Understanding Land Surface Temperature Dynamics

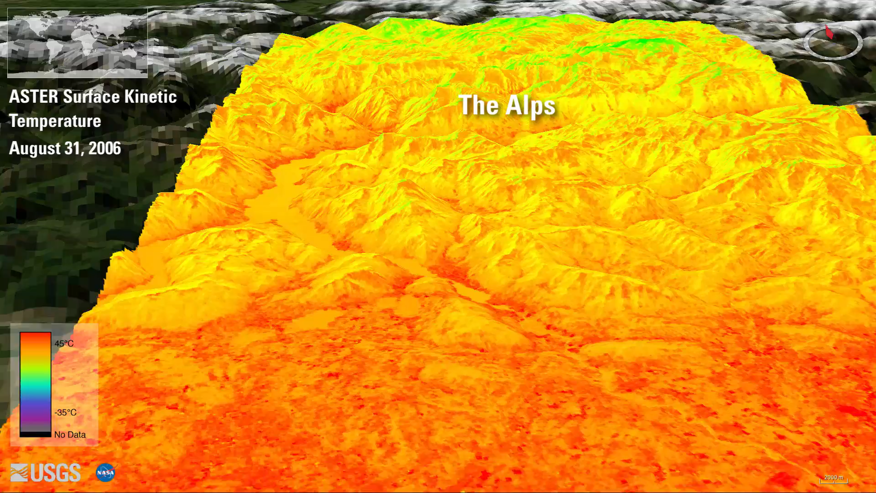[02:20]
On screen: scale top 45°C, scale bottom -35°C
As we move past Milan, the temperatures decrease with increasing elevation up into the Alps.